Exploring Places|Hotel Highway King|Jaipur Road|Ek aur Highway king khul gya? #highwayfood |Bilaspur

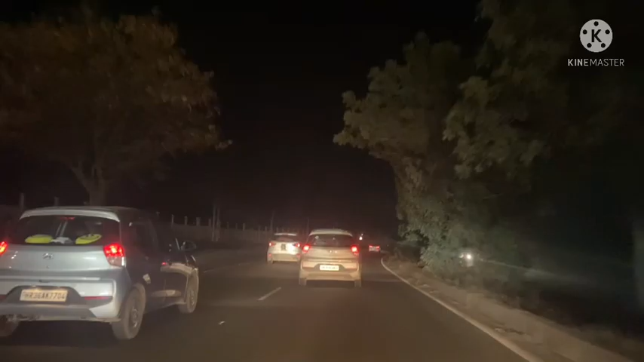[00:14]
फ्रेंट्स जैसा कि हम सब जानते ही है कि पार्शल रिस्टिक्शन लगी हुई है और छे बजे के
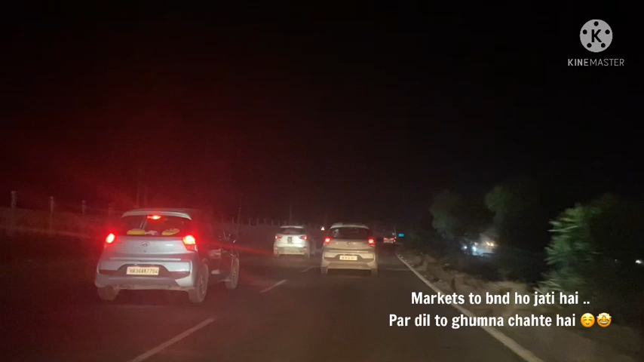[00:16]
बाद मार्केट्स बंद हो जाती है तो मार्केट्स में तो घूमने जाना है और आप
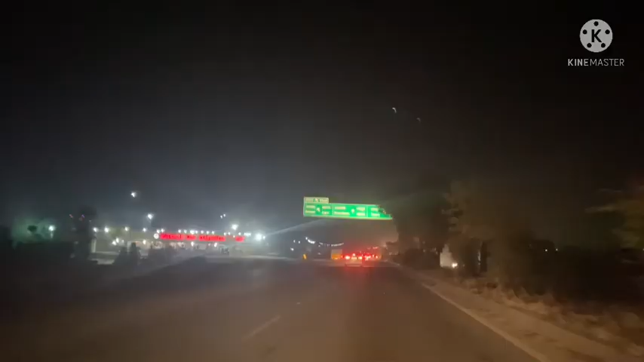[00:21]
रहते हो गुरगाओं में तो आसपास कहीं तो एक्स्प्लॉर कारी सकते है अब ही हम चड�
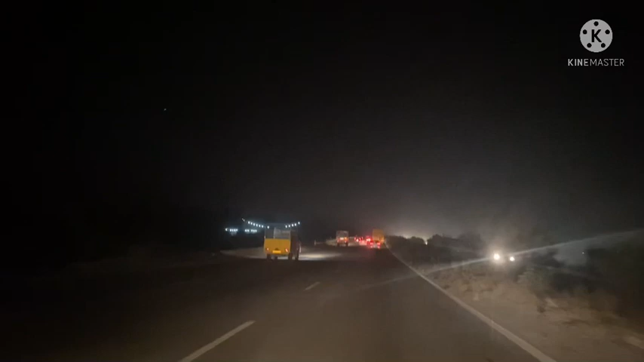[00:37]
जैपूर रोड पे और आप देख सकते हो ट्राफिक ठीक ठाक साय
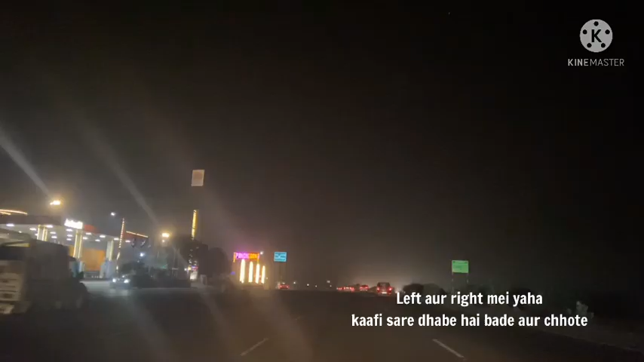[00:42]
जादा ट्राफिक है नहीं लेफ्ट साइट पे आप देख रहे हो पंच गाओं यहां भी मैं जा रखी हो बहुत बार यहां की मैंने वीडियो भी आपके साथ शेयर की थी अभी हम आगे बढ़ रहे हैं और इस रोड पर बहुत सारे ढाबे और रेस्टरॉंस
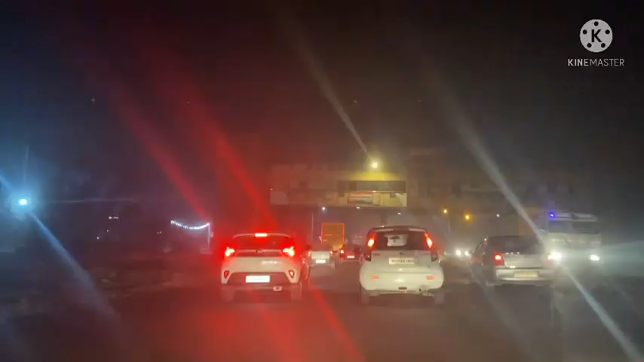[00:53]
हैं और उसी में से किसी एक को आज हम एक्स्प्लॉर करने वाले हैं जिसका बहुत ही पॉपिलर